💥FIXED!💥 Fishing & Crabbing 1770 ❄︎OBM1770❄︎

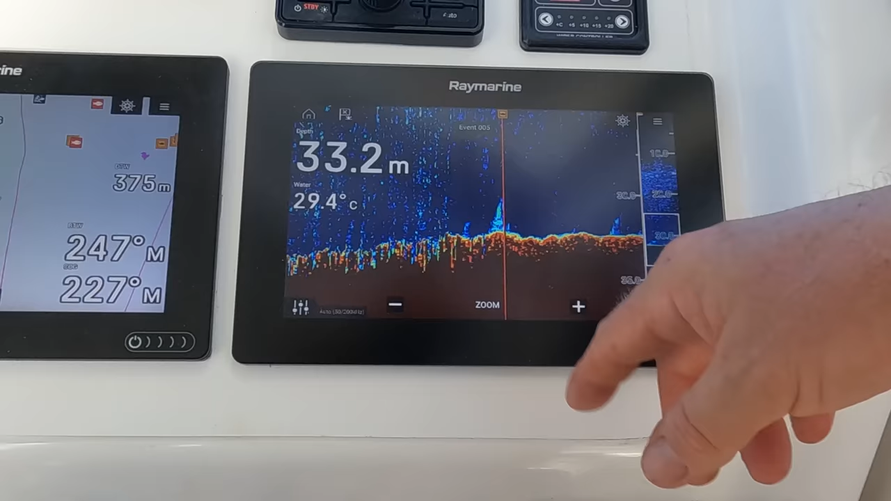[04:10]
On screen: depth 33.2 m, water 29.4°C
Just came over that one at speed.
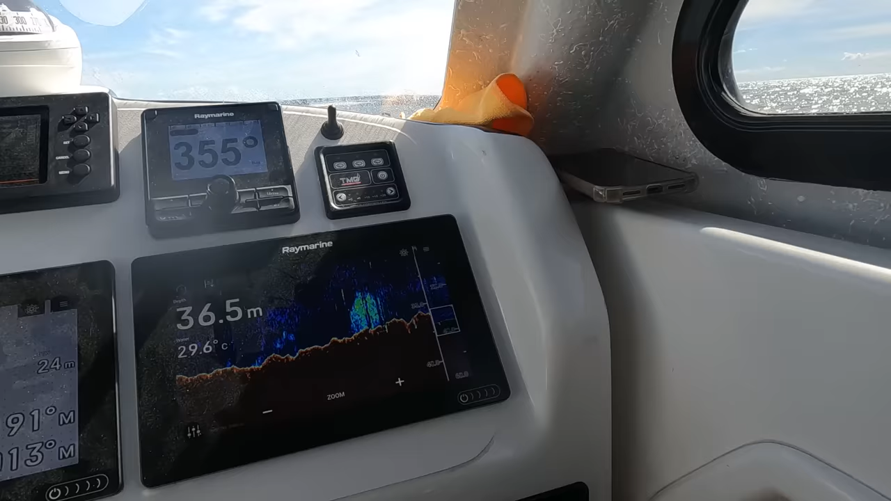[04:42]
On screen: depth 36.5 m, water 29.6°C
It's not very big. It's about 20 metres behind us. Or in the right line you know.
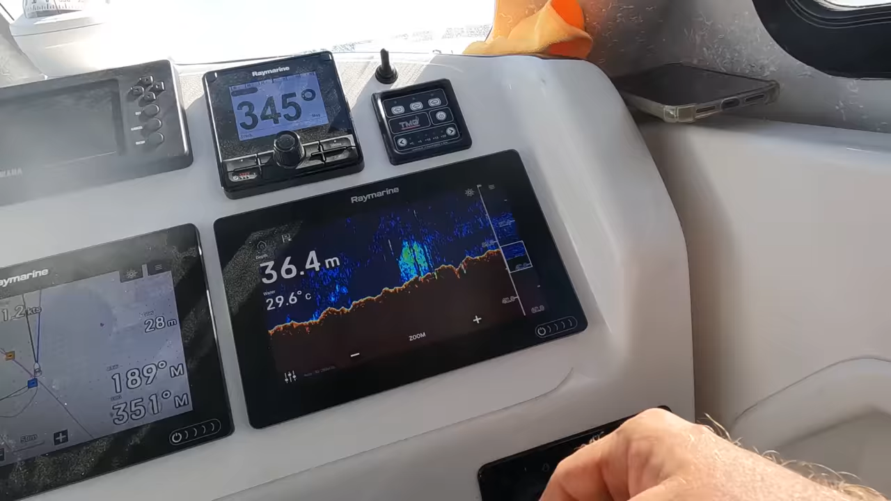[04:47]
On screen: depth 36.4 m, water 29.6°C
So you want to get straight down.
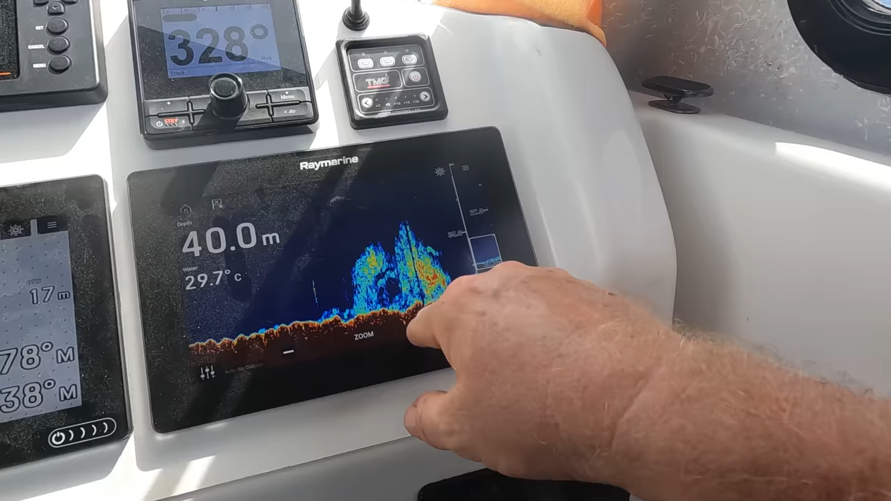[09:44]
On screen: depth 40.0 m, water 29.7°C
So, that's our show there. It's only small. A little rock. It's holding fish on the side.
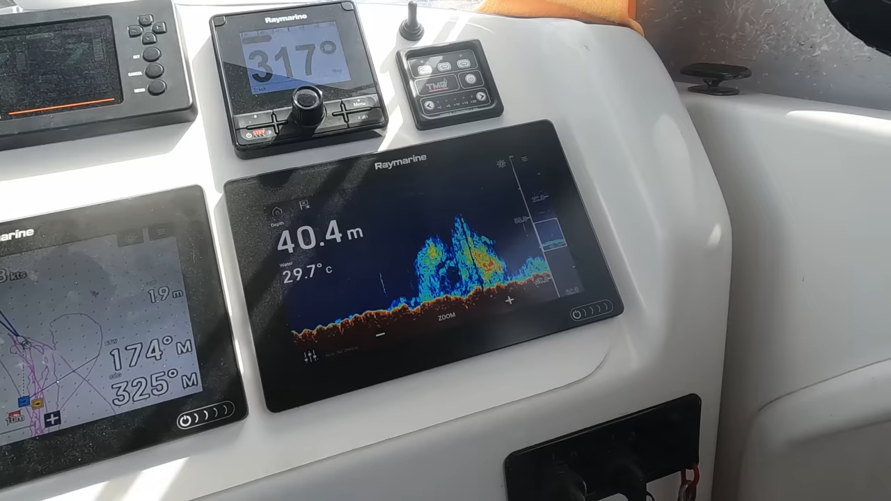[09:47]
On screen: depth 40.4 m, water 29.7°C
As you can see, I've just come 20 metres past it. And we're drifting south.
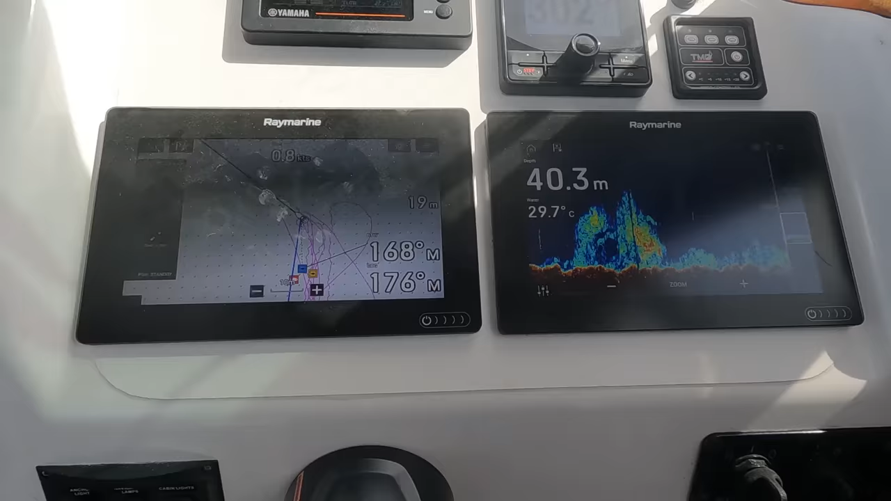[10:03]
On screen: depth 40.3 m, water 29.7°C
And she's good to go. So, that's when coming back across that.
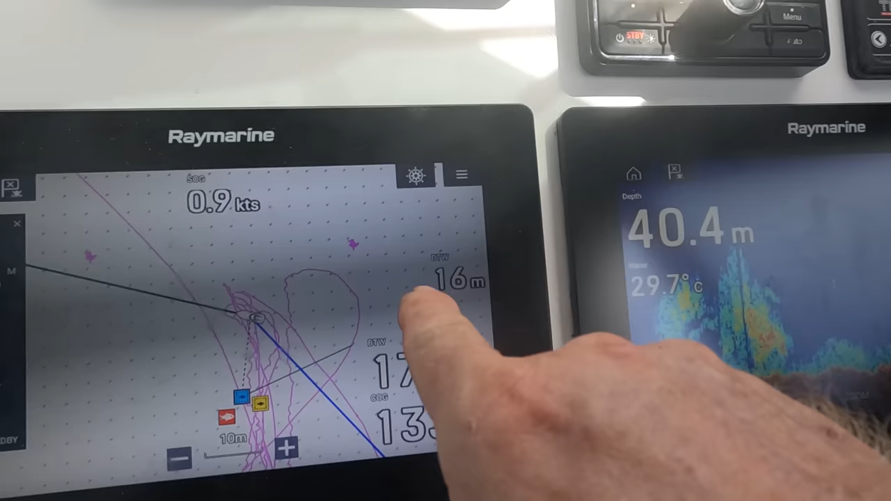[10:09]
On screen: depth 40.4 m, water 29.7°C, speed 0.9 kn
16 metres from the boat. Back to there. Our lines will be back here somewhere.